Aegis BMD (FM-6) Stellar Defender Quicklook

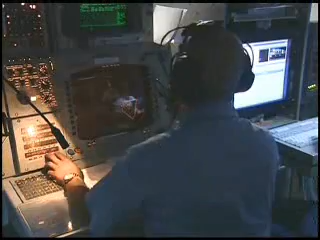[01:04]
the Aegis Weapons System received the Link-16 message and initiated a queued search with the spy radar. The spy radar immediately acquired the target at a range of over 150 nautical miles and transitioned to track.
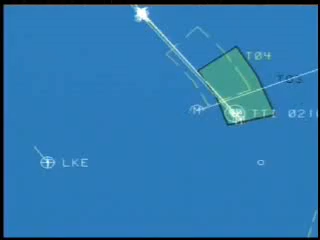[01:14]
The crew of the USS Lake Erie confirmed a good target track.